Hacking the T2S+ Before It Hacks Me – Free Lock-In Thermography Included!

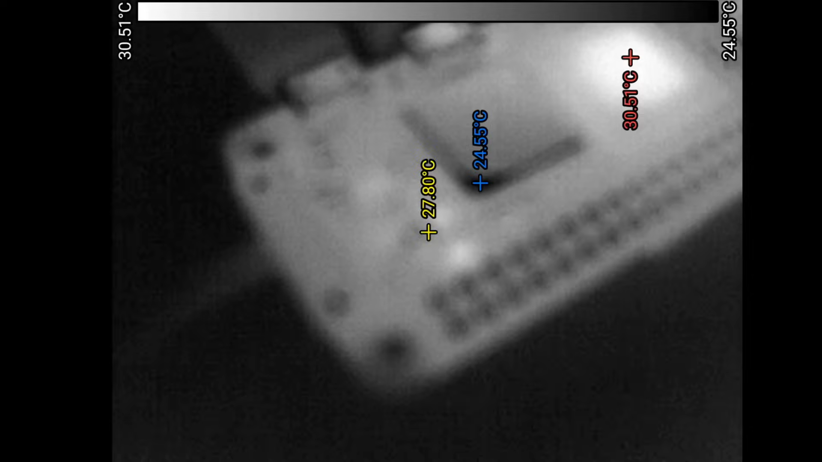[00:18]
On screen: spot 27.80°C, max 30.51°C, min 24.55°C, scale top 30.51°C, scale bottom 24.55°C
Off to the other cameras, show a kind of blurry image with anything closer than about a meter away.
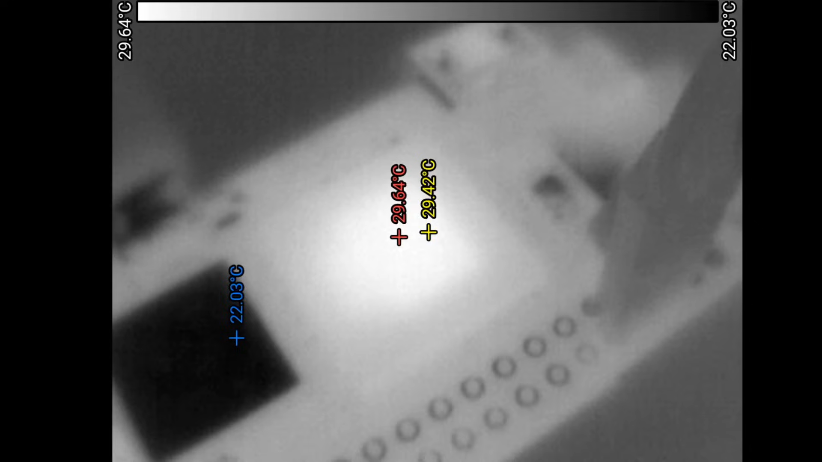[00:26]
On screen: max 29.64°C, min 22.03°C, scale top 29.64°C, scale bottom 22.03°C
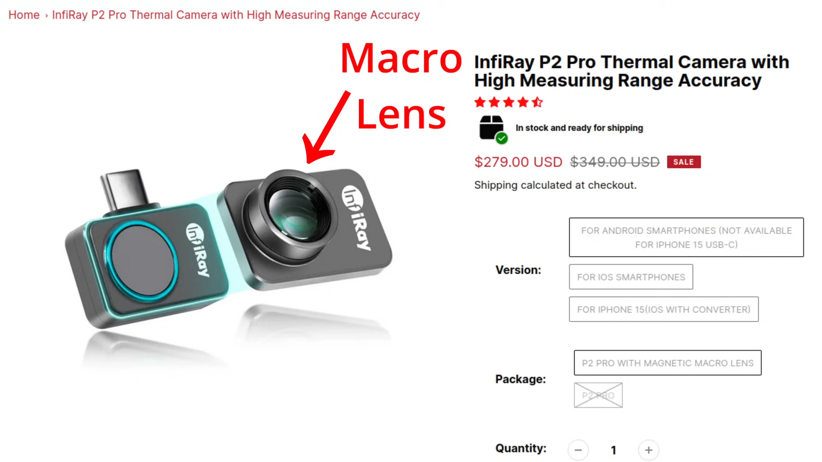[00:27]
The only way to cope with that is to attach a macro lens that lets you look at stuff a few centimeters away from the camera.
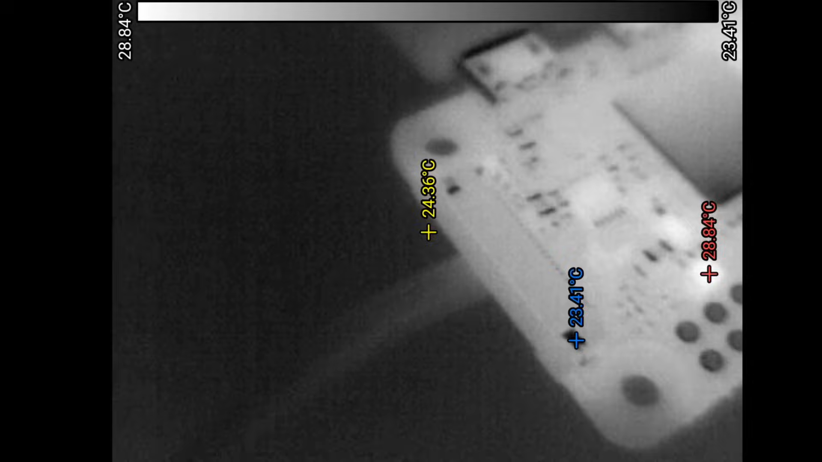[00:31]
On screen: scale top 28.84°C, scale bottom 23.41°C
With the T2S+, however, you get a focus ring that lets you use it at any distance between a few millimeters from the target up to infinity, which is quite useful for me.
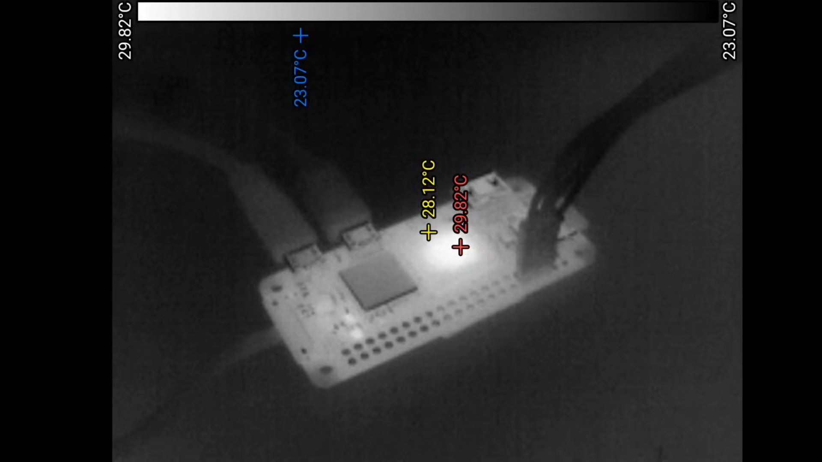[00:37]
On screen: max 29.82°C, min 23.07°C, scale top 29.82°C, scale bottom 23.07°C
There are some gripes I have with it though. I will waste those and how I fixed them in a bit.
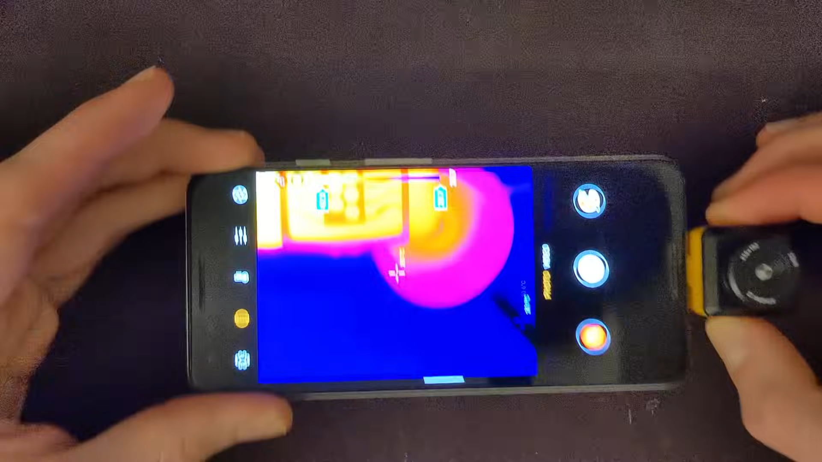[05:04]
So to use this camera without the app, we simply need to mimic what the app does, which,
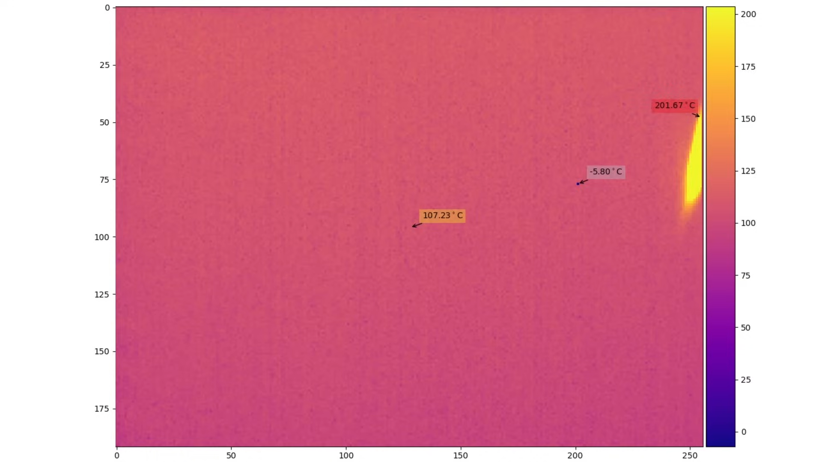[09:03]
On screen: spot 107.23°C, max 201.67°C, min -5.80°C
It unfortunately lacks the calibration routines we need for the new version of this camera.
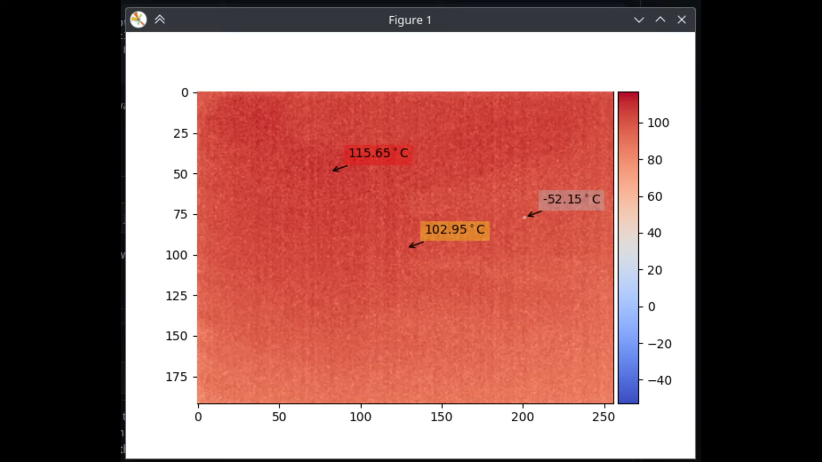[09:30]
On screen: spot 102.95°C, max 115.65°C, min -52.15°C
The first images I got looked like the ones shown in the intro.
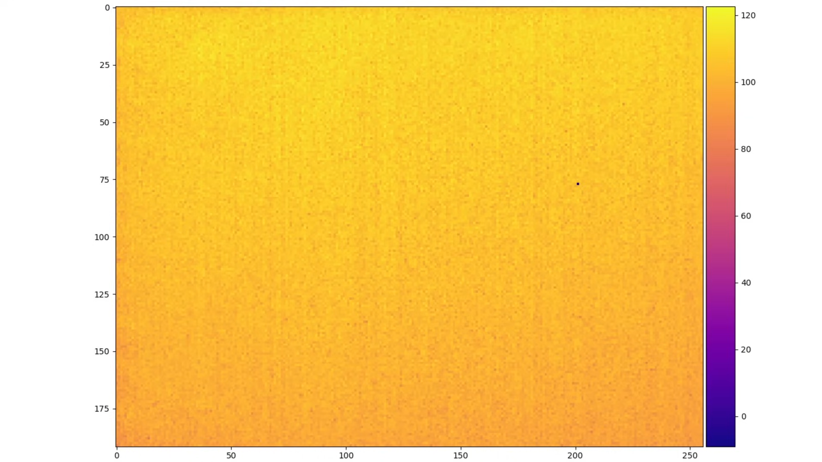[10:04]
Thus, the temperature of the chip these microbolometers sit on influences them as well. So uniformity corrections need to be recalculated every time its surrounding temperature changes.
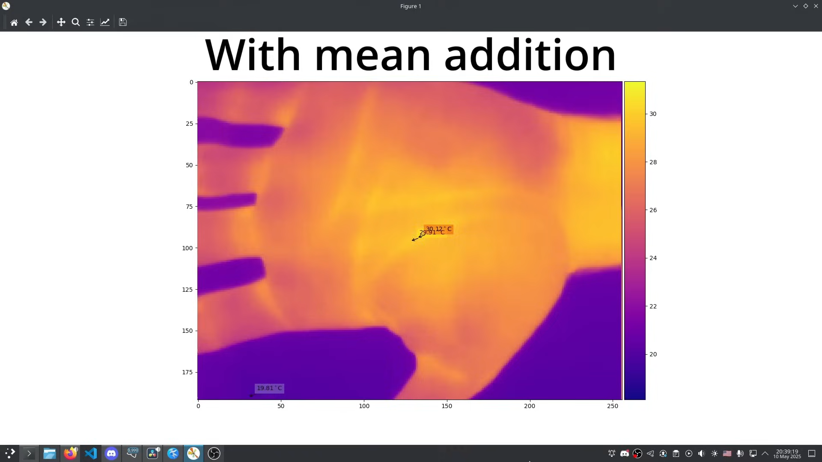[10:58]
The value of the mean essentially represents the shutter temperature we saw. If we were to subtract the values of the reference frame without adding the mean back,
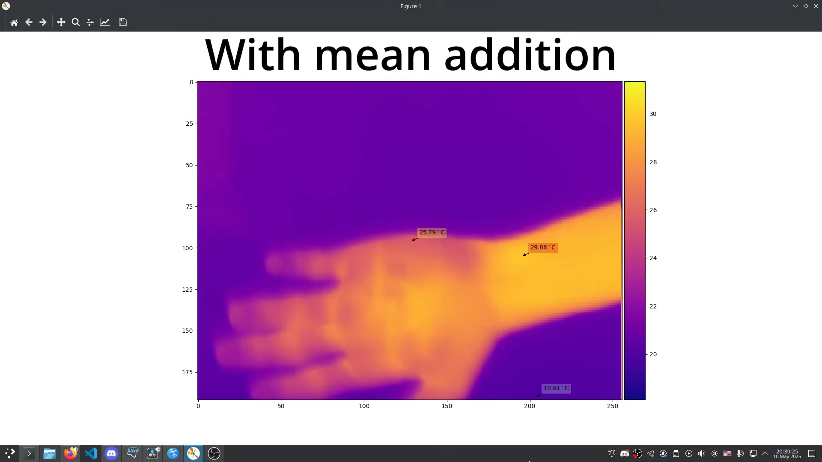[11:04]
On screen: min 19.81°C
we would be basically removing the shutter temperature from the subsequent measurements. And we don't want that.
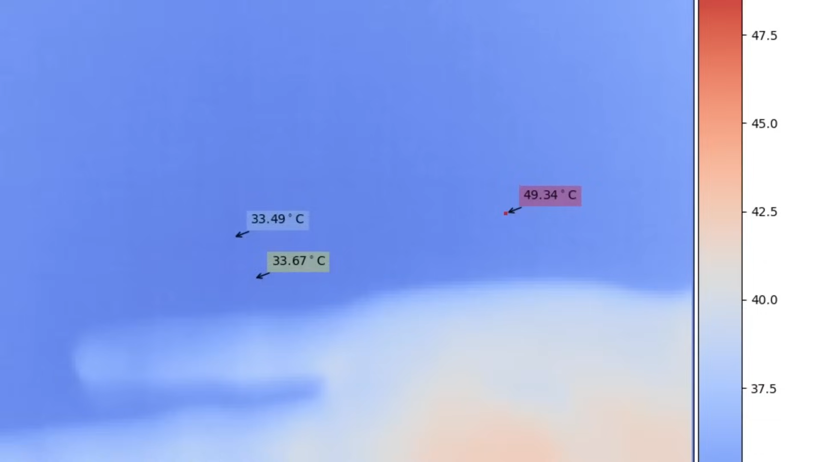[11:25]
On screen: max 49.34°C
This boils down to looking for pixels with abnormally low values compared to the rest of the frame.